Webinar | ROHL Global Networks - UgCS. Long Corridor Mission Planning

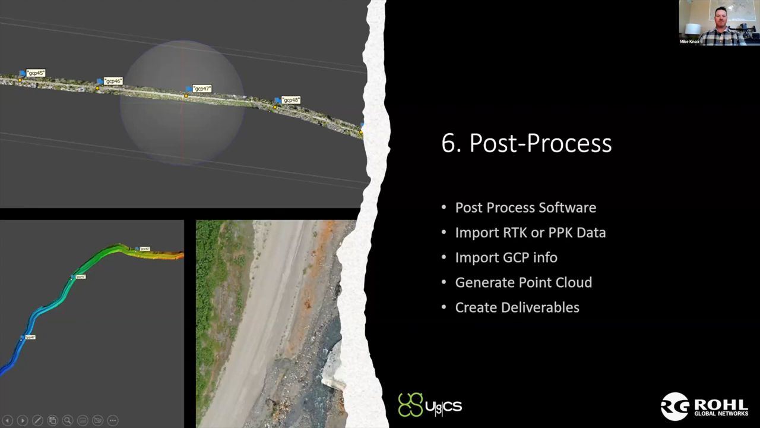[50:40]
of a digital elevation model of the varying degree and just a simple snapshot of a nadir uh looking down photo that we've also collected along the way our final deliverable well we achieved what we did we gathered our data we processed it and now we're ready to import it whether that be into cad or some other sketch program and utilize it in the way that you see fit for us in rural global networks it's building fiber optic networks that's our in-house program that's what we've been specialized in doing and we utilize this data to help assisting in the drafting and the design and then the drawing